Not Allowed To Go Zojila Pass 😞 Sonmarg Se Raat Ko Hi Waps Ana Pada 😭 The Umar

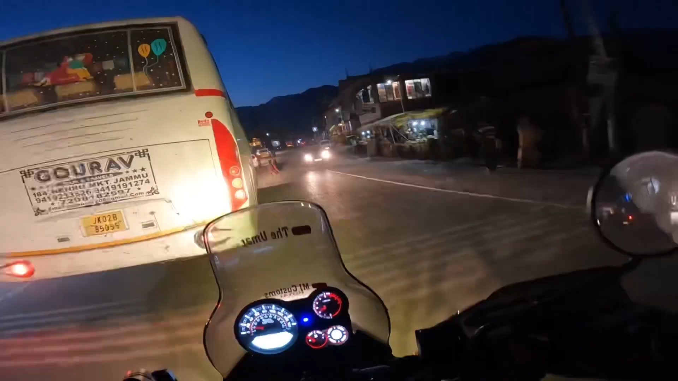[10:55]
यार अभी हम पहले टैंक फुल करते हैं।
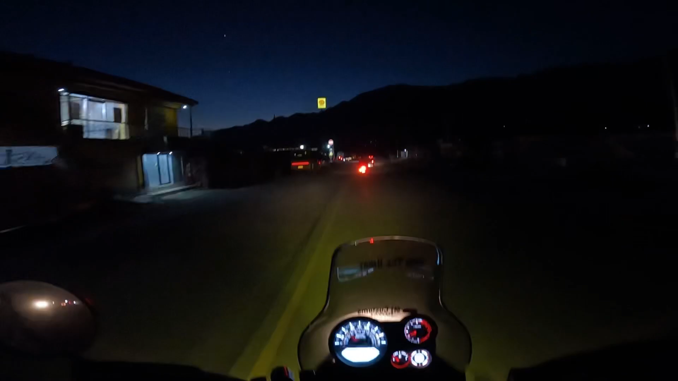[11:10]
मैं सोचा था मैं सोनमर्ग में करूंगा लेकिन वहां पे बंद था।
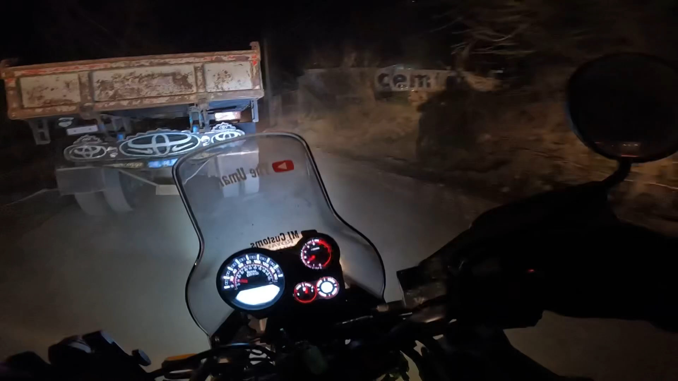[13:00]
इतनी दूर यार, सोनमर्ग से वापस आते हैं ना खाली धूल खा रहा हूँ मैं।
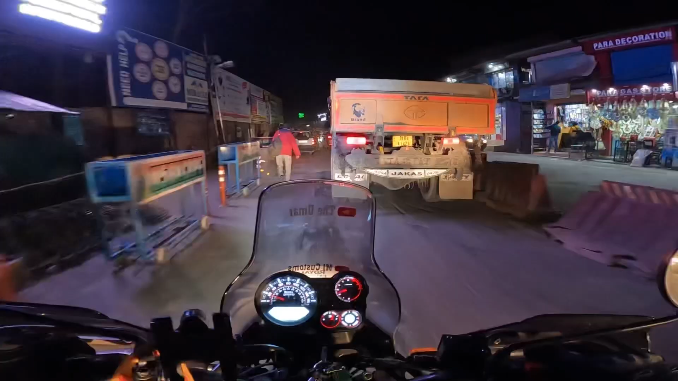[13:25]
देख लो भाई यहाँ से हम लेफ्ट लेंगे बुलवार्ड रोड,
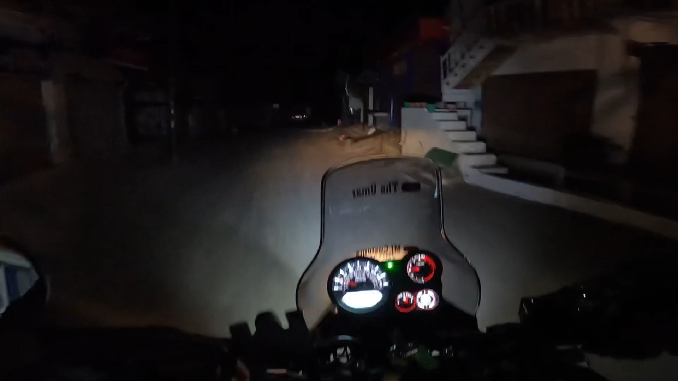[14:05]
अब मैं पहुँचा अपने एरिया में, ये देख लो हालत।